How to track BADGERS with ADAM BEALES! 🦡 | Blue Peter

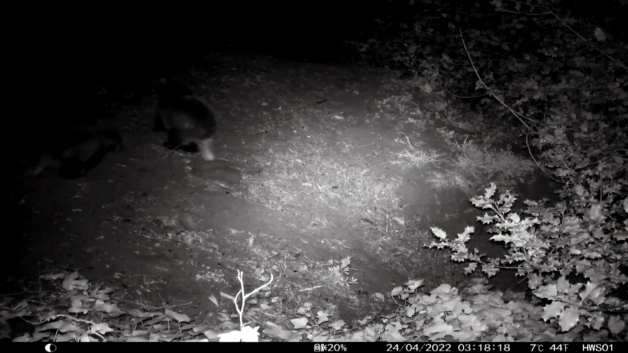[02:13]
Oh! There's the badger! So these two are cubs and they're having a bit of a play fight near the set.
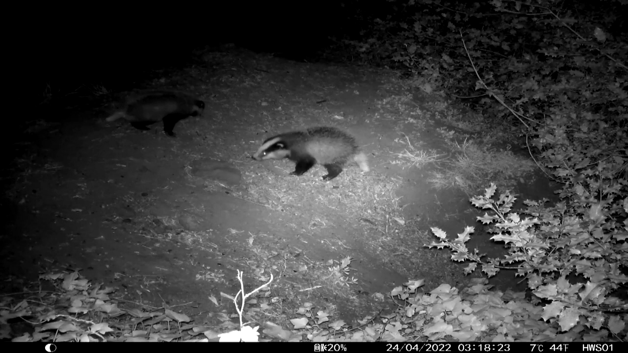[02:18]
Oh, wow. That was so cool.